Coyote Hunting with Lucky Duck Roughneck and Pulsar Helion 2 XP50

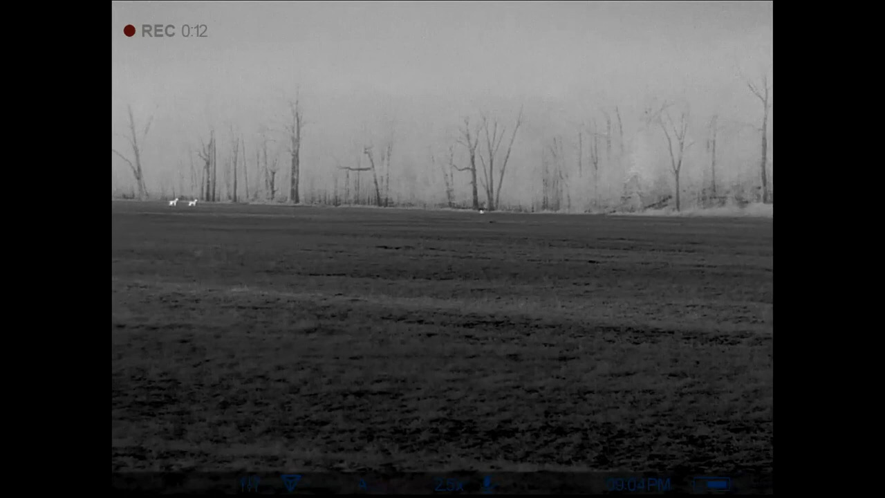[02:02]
Here we go. Here he comes.
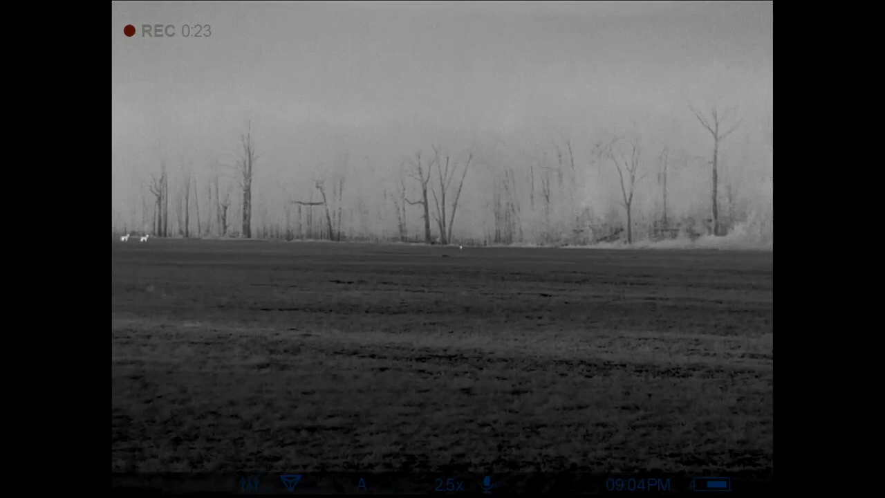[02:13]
Switching to the rifle. Shit, there's another one way back there.
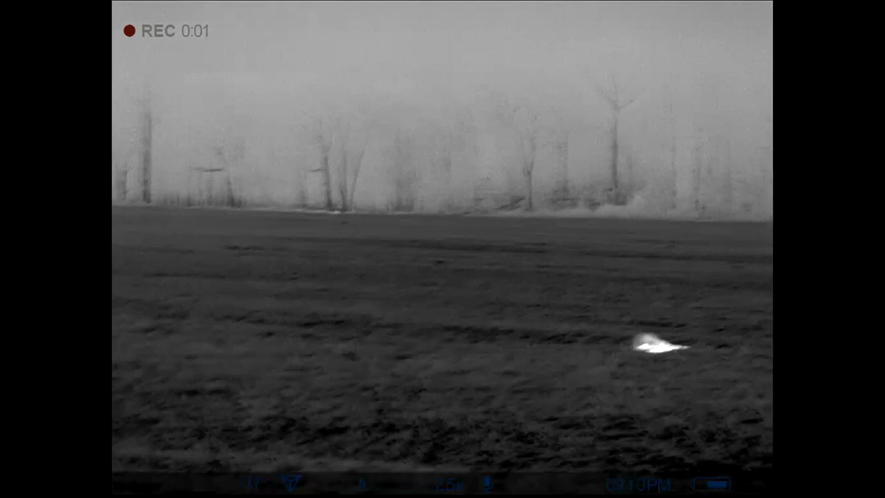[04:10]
Some other ones out here, about 580 yards.
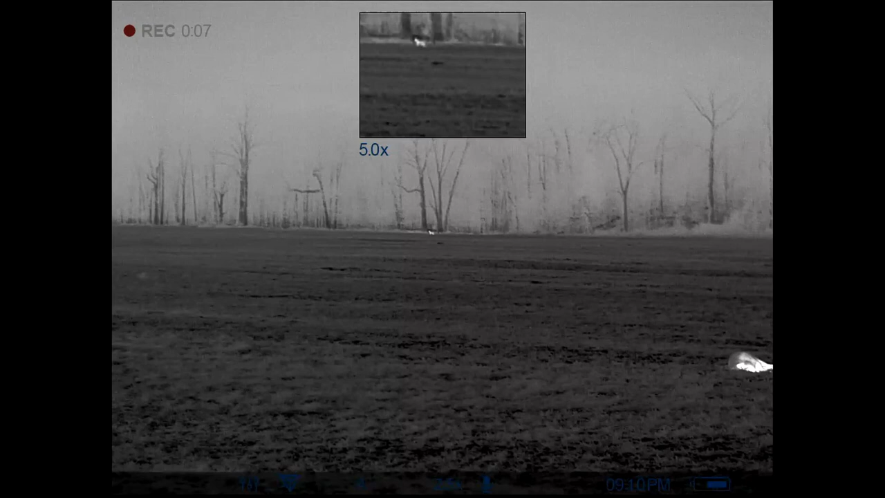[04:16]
Kind of shaking.
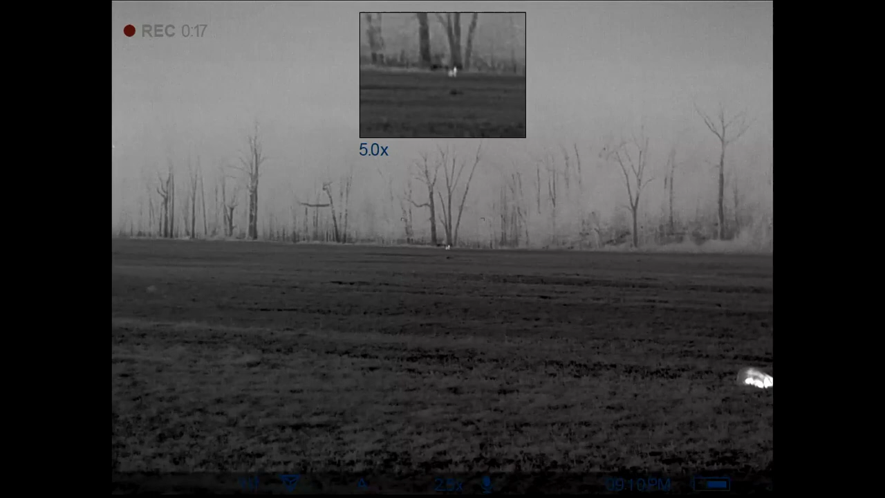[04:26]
I'm gonna go quiet for just a little bit here.
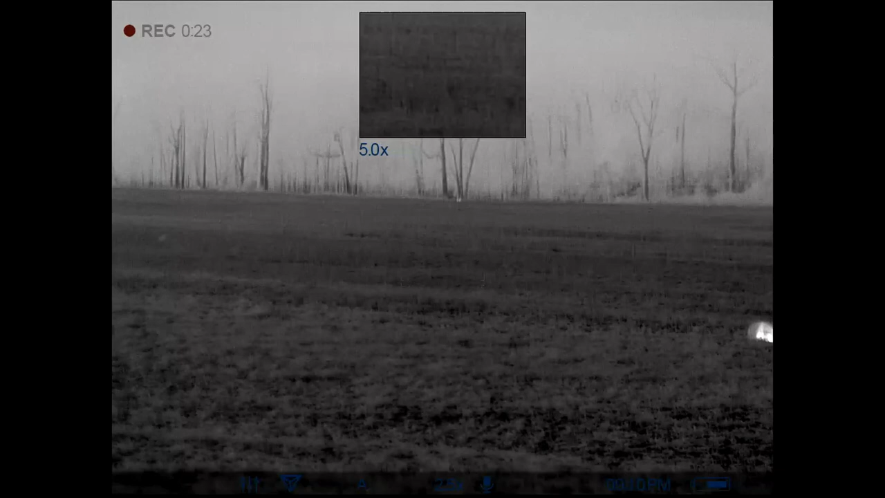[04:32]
Might be able to get this one back in. I'm hoping that one's a male back there.
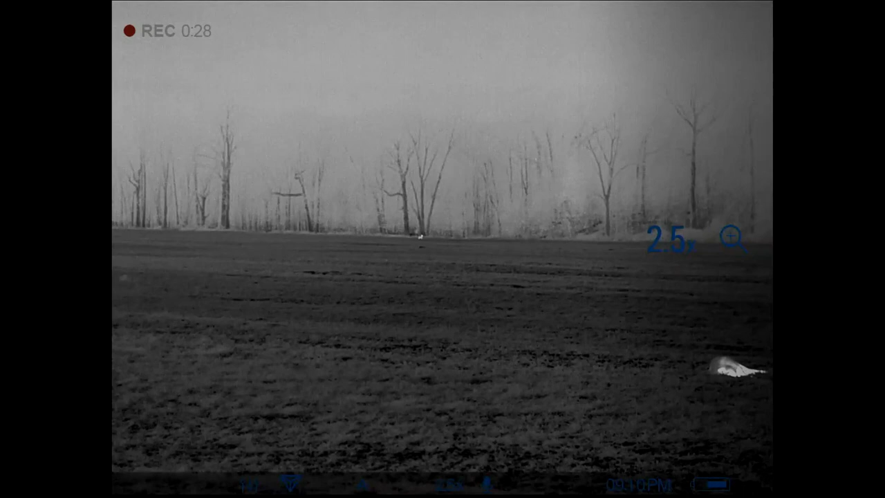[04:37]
Come in and check on the female.
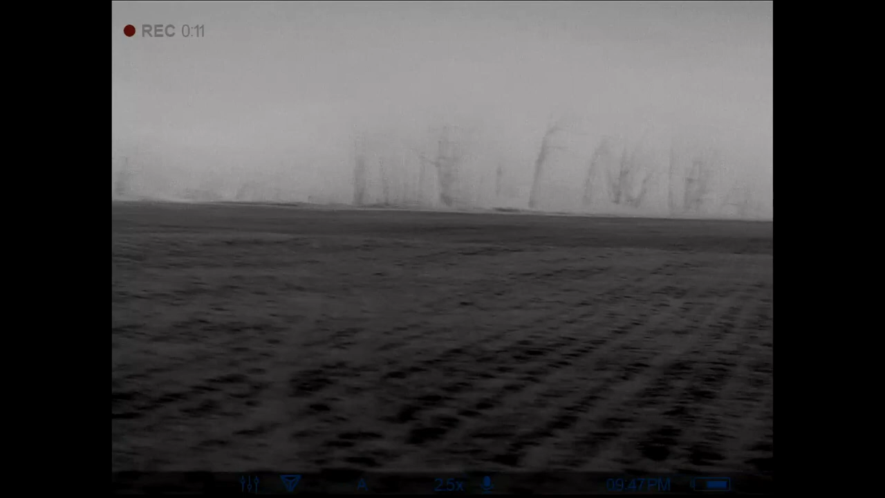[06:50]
See if they make it easy on me here.
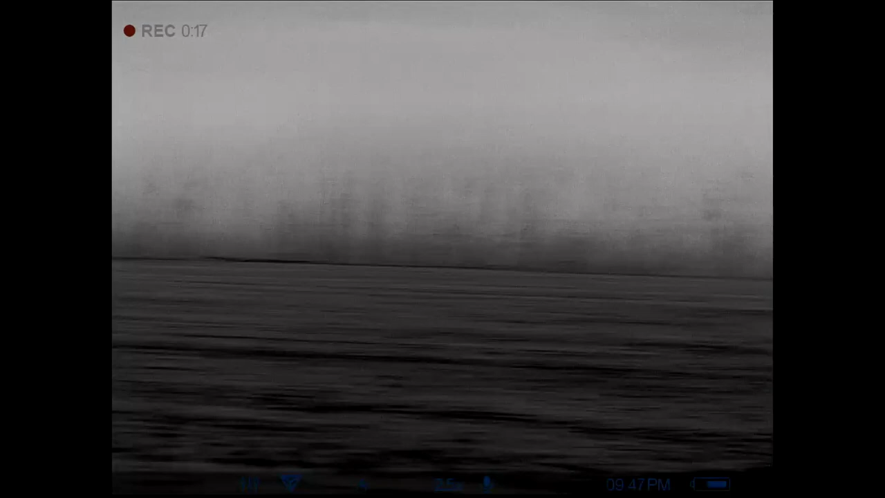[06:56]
Starting to rain just a little bit.
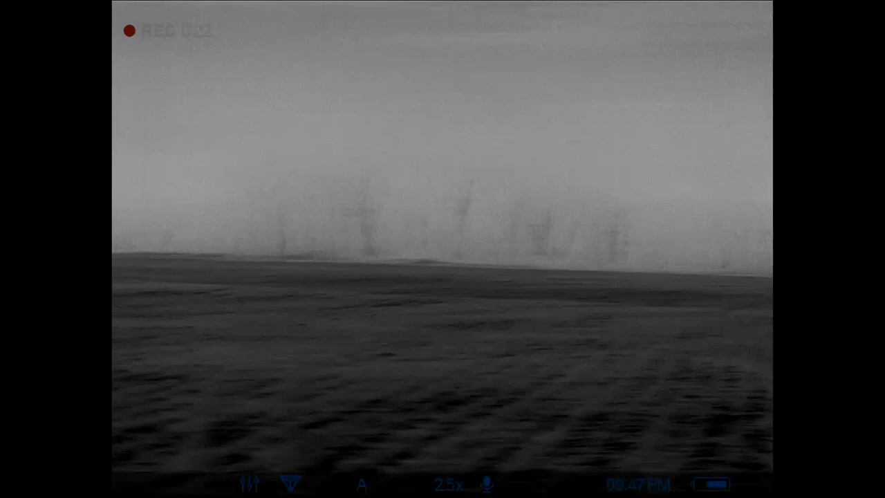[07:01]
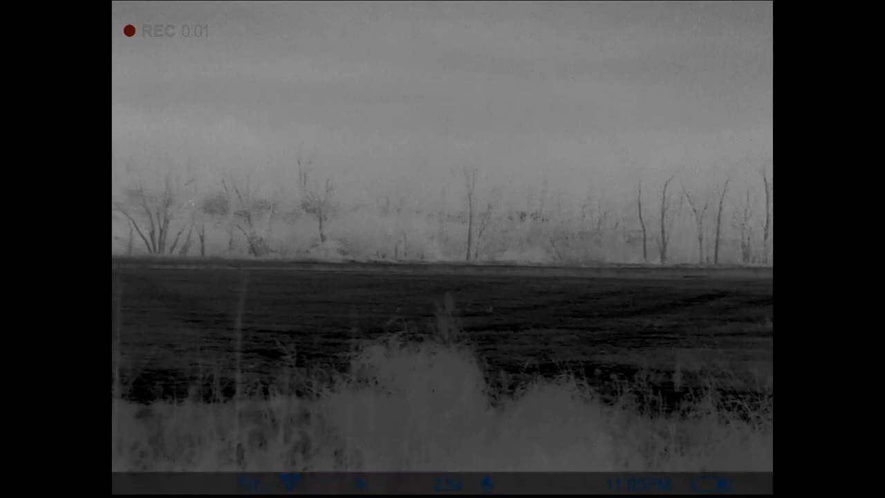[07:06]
Dang it. All those are on the other side of the river.
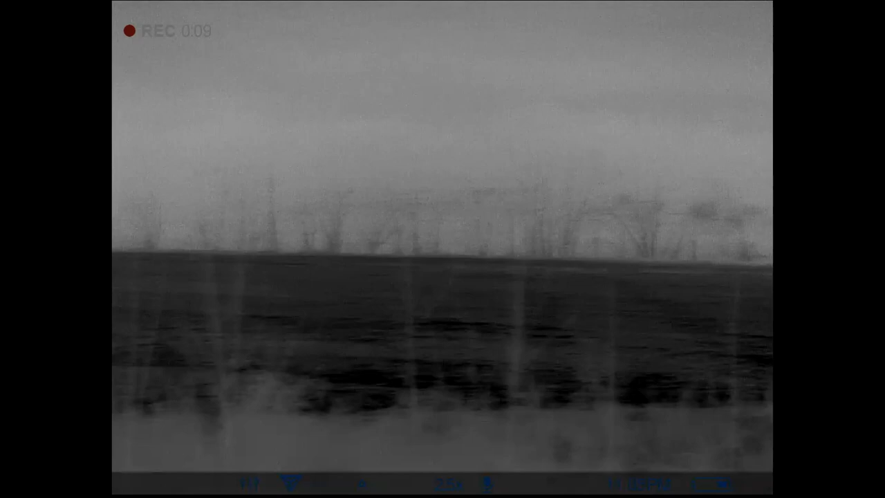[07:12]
This whole wood line right here is the start of the river. Dang it.